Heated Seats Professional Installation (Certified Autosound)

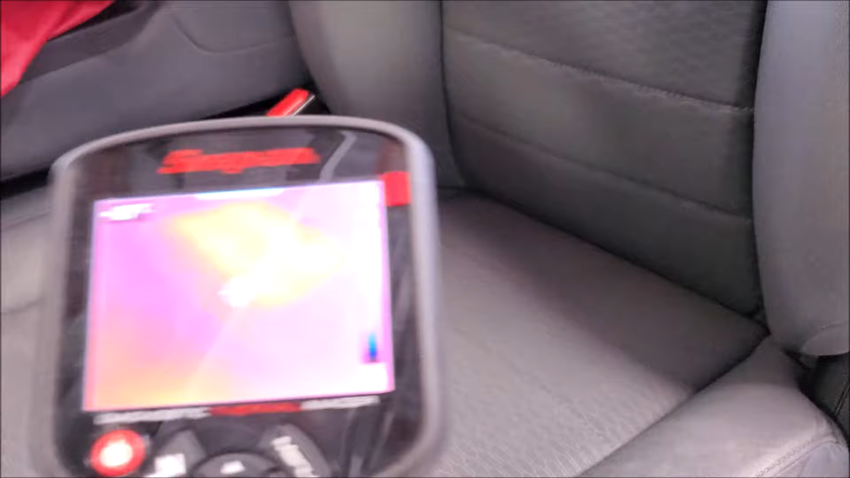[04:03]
And before we deliver it to the customer, we double check and we actually view it through our heat camera to make sure that the heating element is working properly.